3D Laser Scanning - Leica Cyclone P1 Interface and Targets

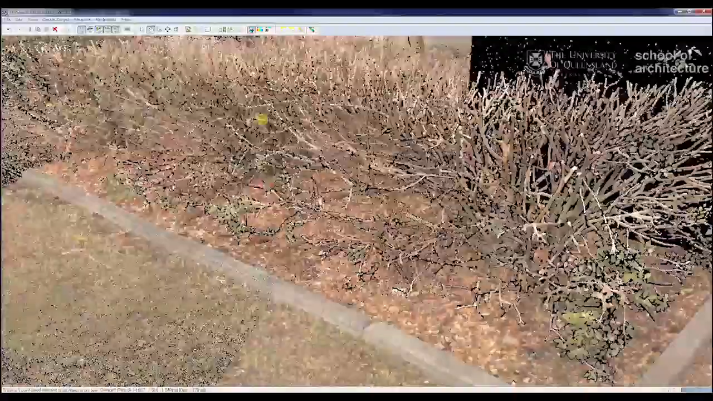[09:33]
Move around and select the remaining targets. Now the next thing we want to do is we want to identify these targets so we can use them for registration. To do this we use the create target menu.
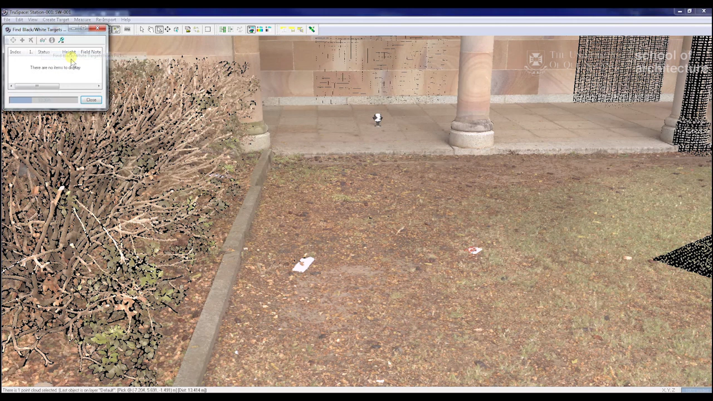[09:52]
We use find black and white targets from picks. From there we'll see quite quickly it's registered where our three targets are.
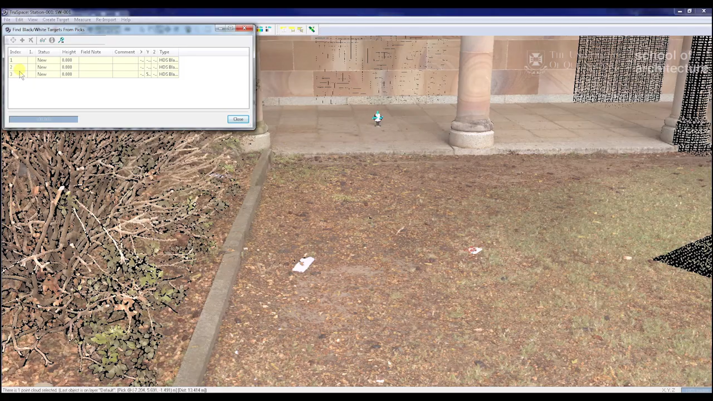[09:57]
And then we select each of these items. It will show us which targets it's referring to. And it will come up in the order which we've picked them. So now we want to add the target itself to it. So we just press the add tool. And we type in the target ID. So as I explained before. To do this we go. I generally go clockwise.
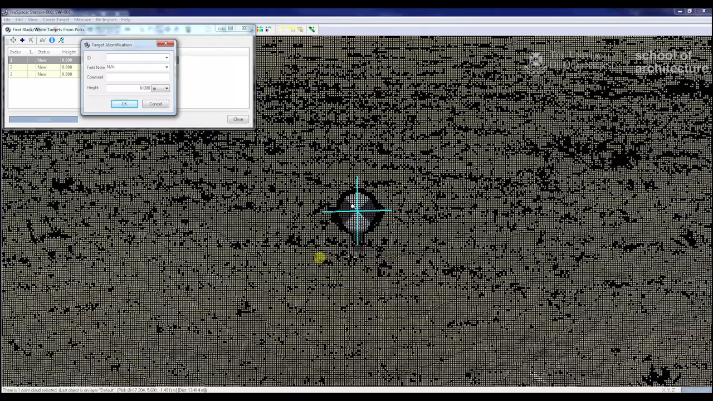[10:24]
I just use numerical. So I'll be working my way back from the first scan. This one will be a one. This one will be a two.
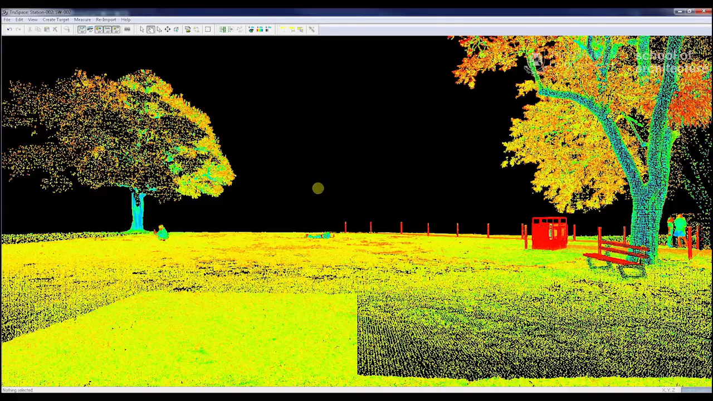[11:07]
And here you can see again.
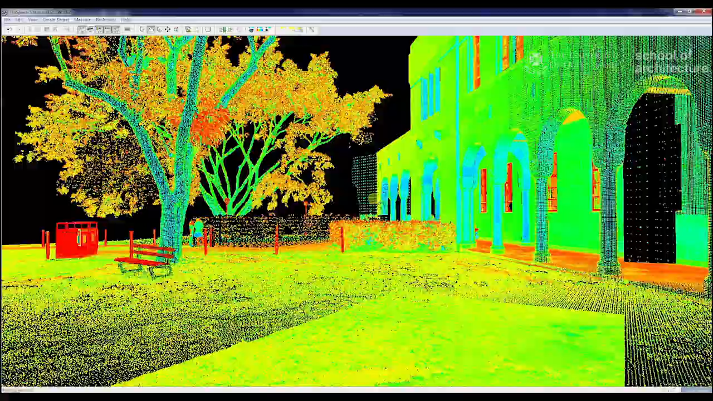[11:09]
We've got the next location in the scanner.
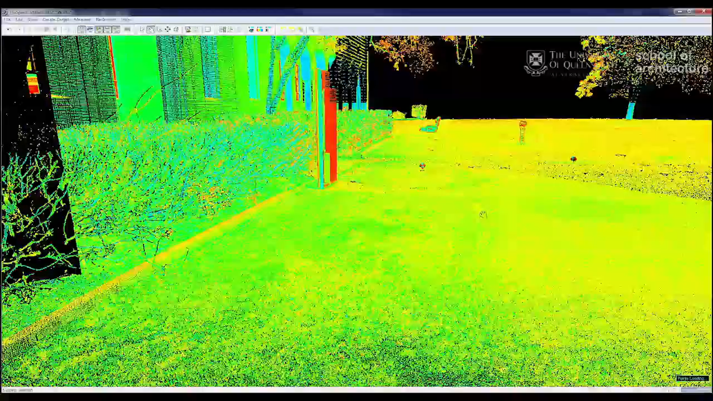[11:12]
And we've got our two targets again that we've selected from the first scan.
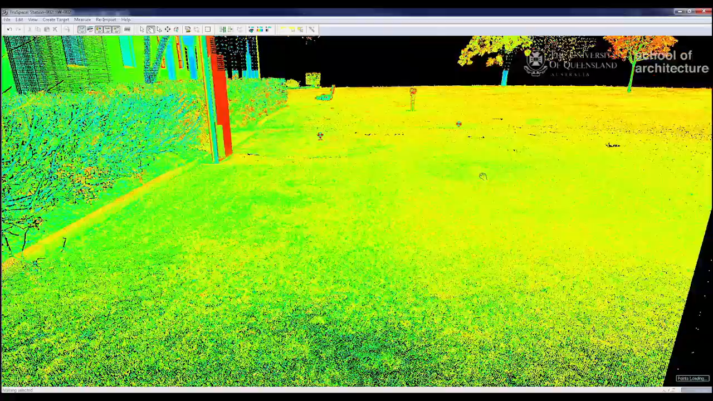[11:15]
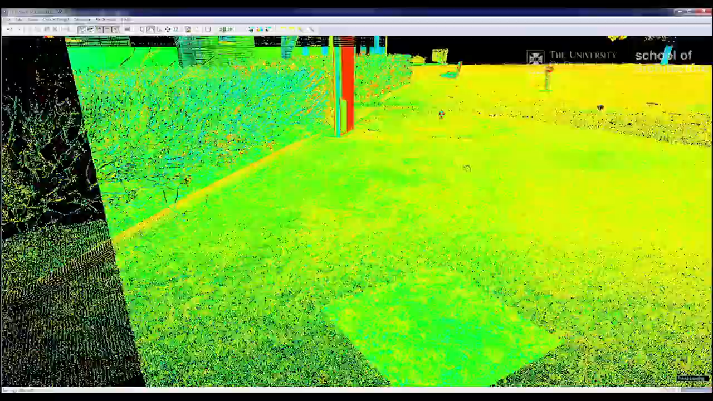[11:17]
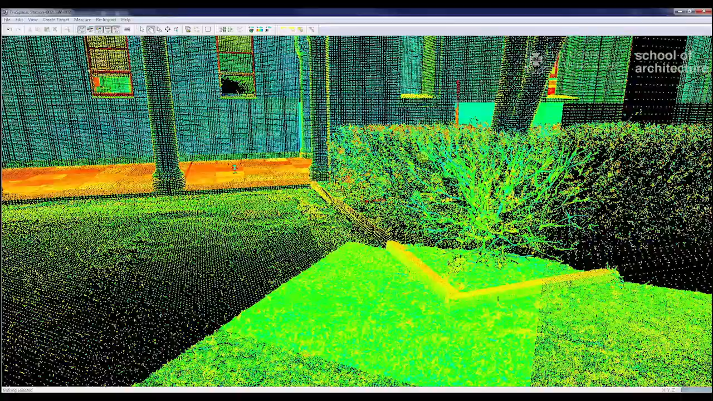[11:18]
And we've got another target that we haven't seen before.
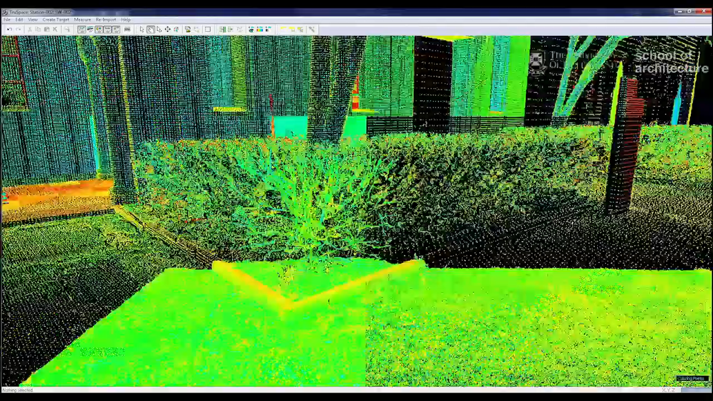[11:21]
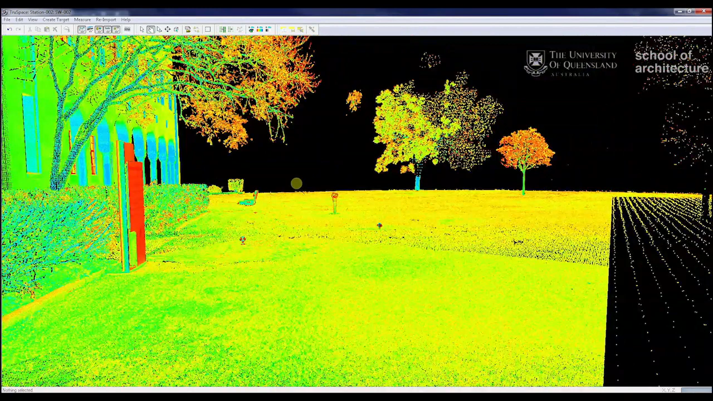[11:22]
So to identify them. We first want to do the same process.
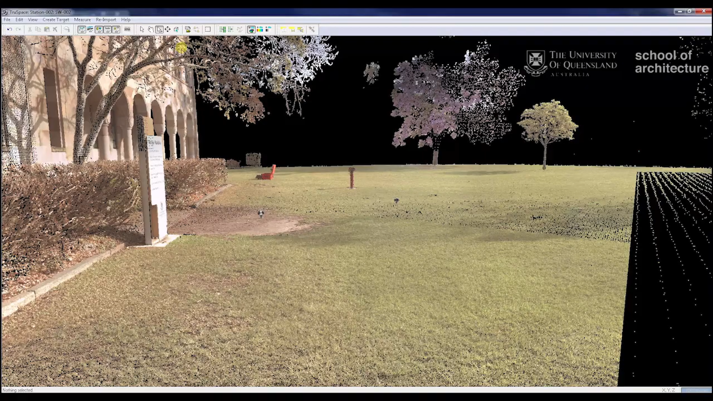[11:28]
Zoom in a little. Select them.
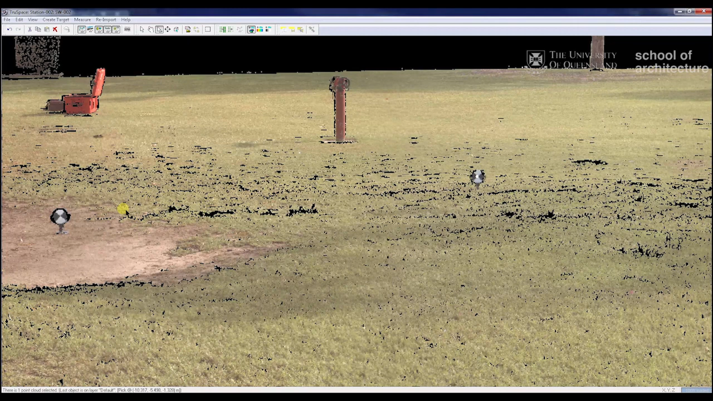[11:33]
You don't have to be too precise.
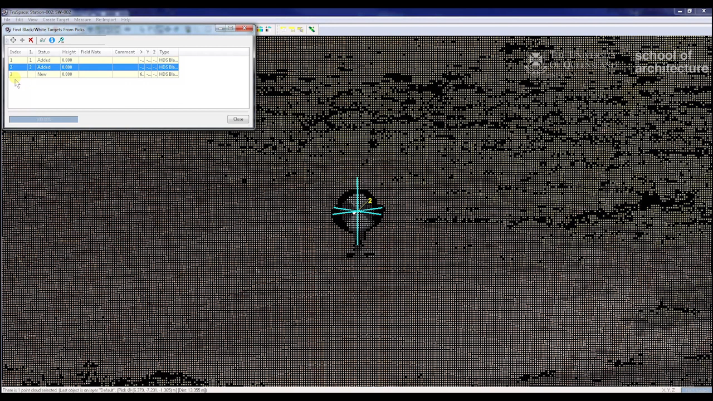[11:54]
And this one's our new one. This is our fourth target. So we just can enable it four.
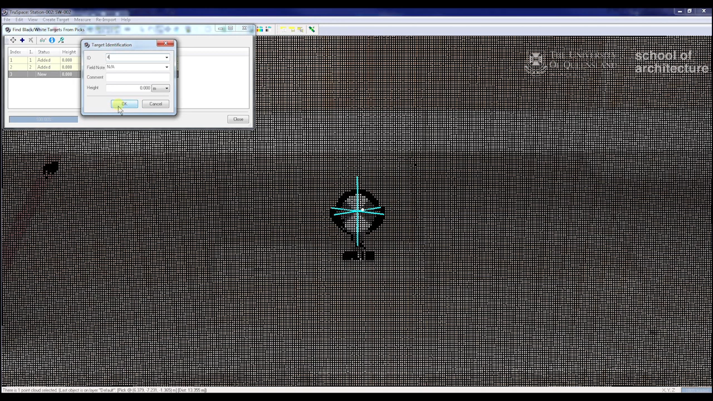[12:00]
And close. And close to the next case. Moving onto the next stage.
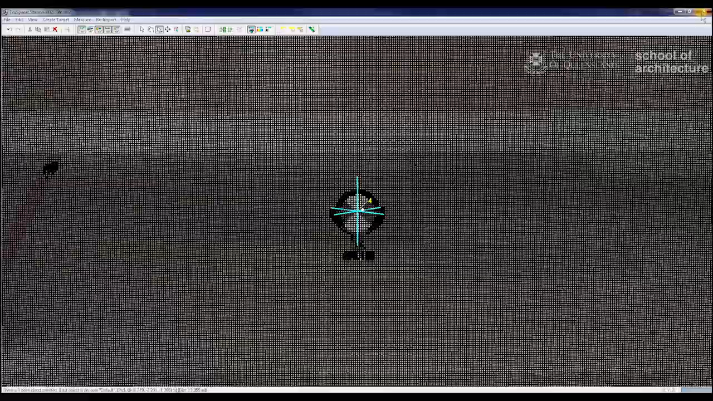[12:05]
Closing that window down. Opening up the next one. To the scan world. We have a open TrueSpace.
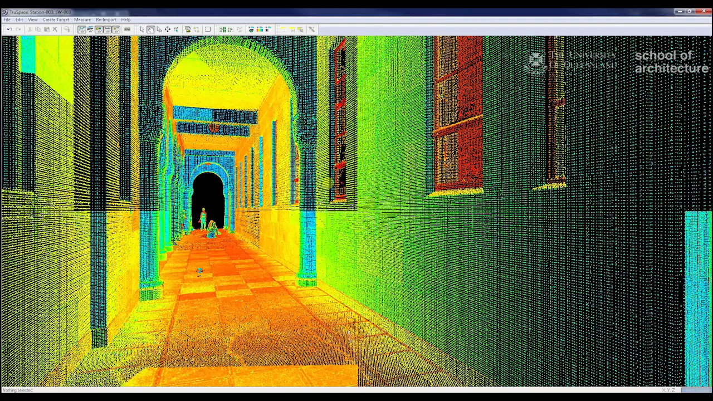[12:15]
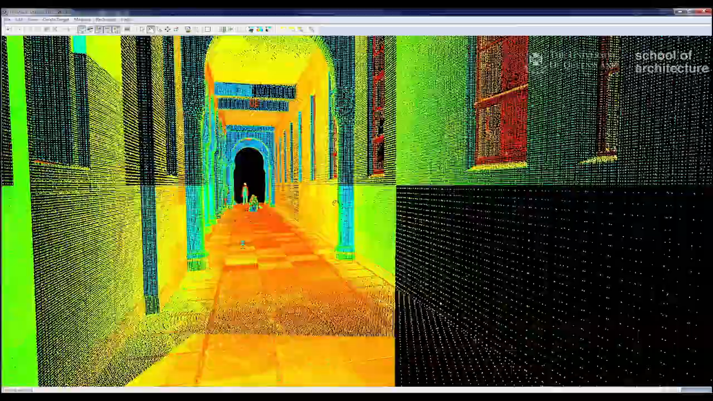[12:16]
And we're at our next scan location.
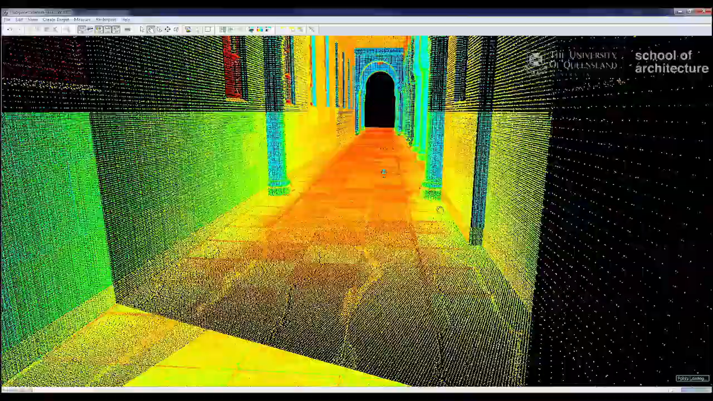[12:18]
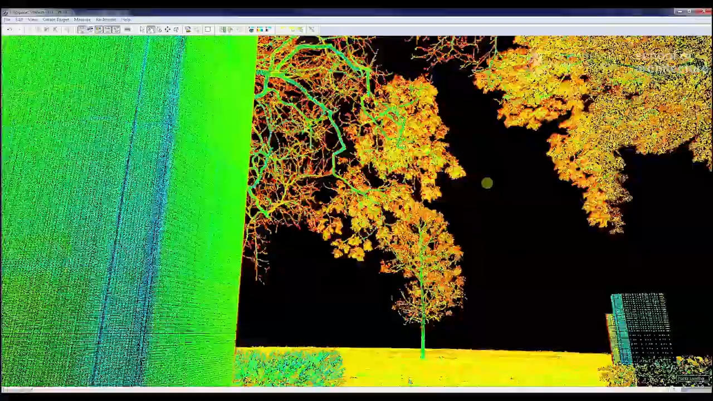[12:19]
This is inside the colon arm.
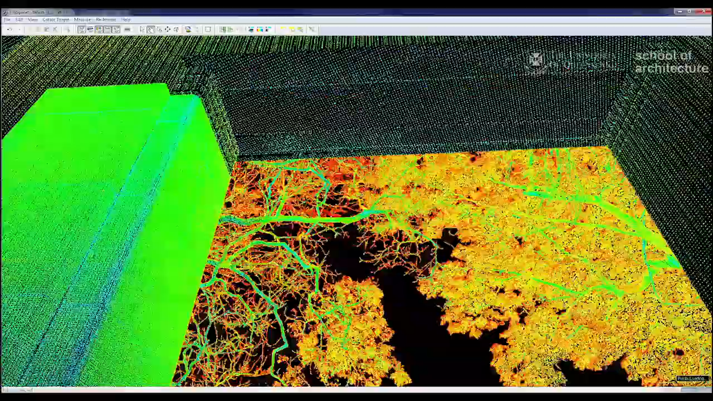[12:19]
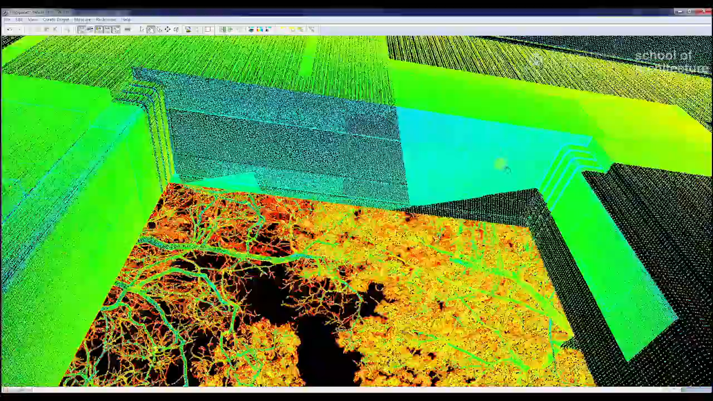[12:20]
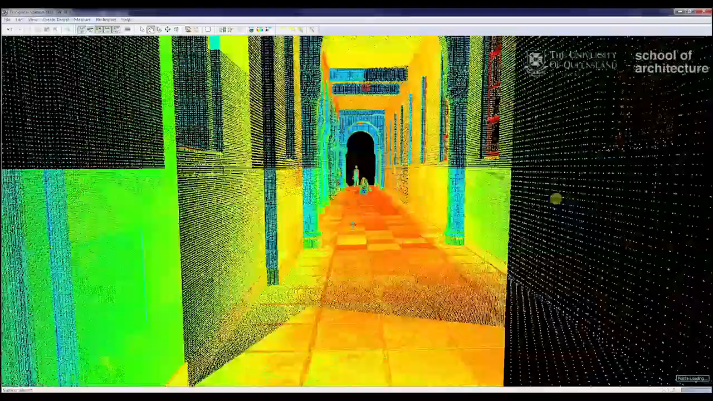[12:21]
You have the doorway. So we can see our first two targets here.
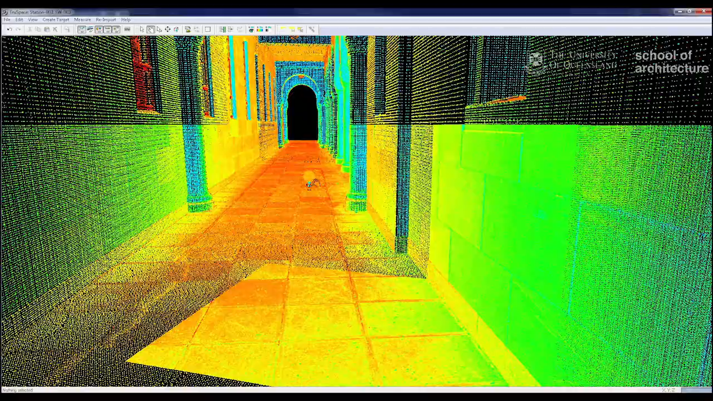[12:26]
Our third target here.
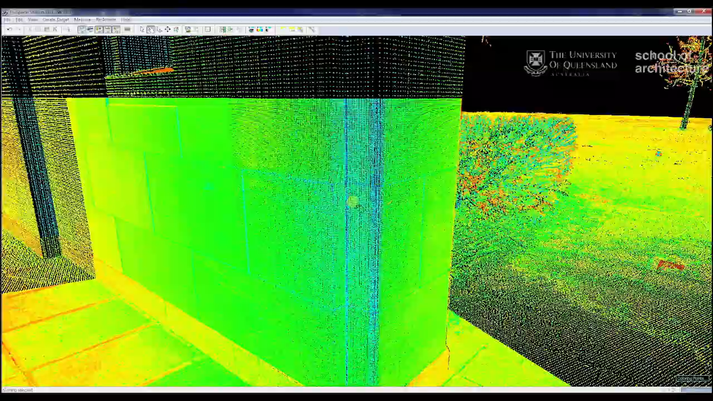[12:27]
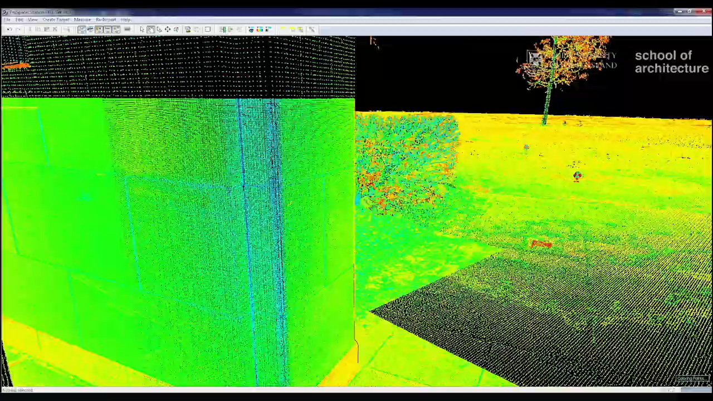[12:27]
And our fourth target over here.
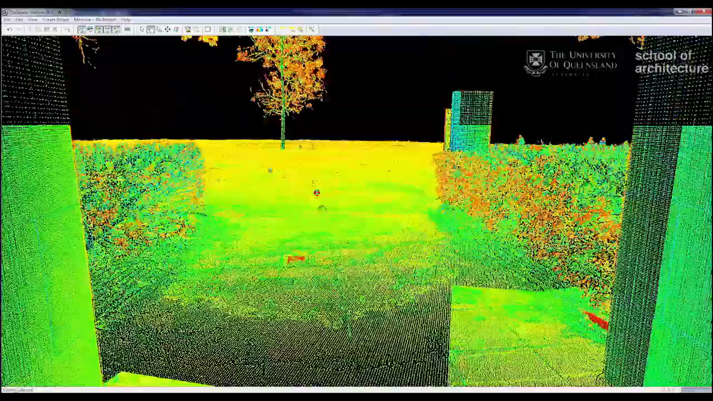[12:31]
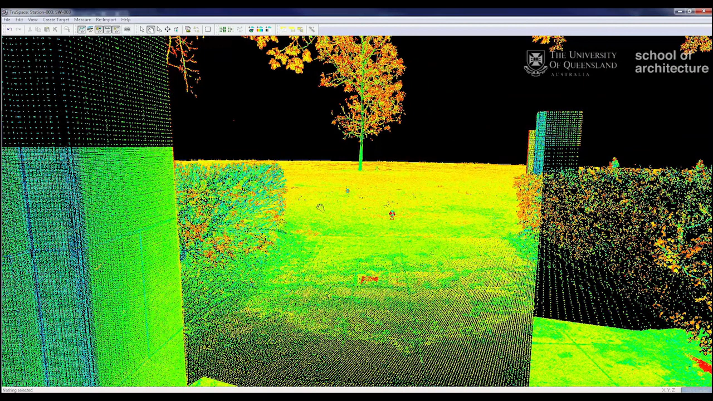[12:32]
So through this process, we want to select them in order, one, two, three,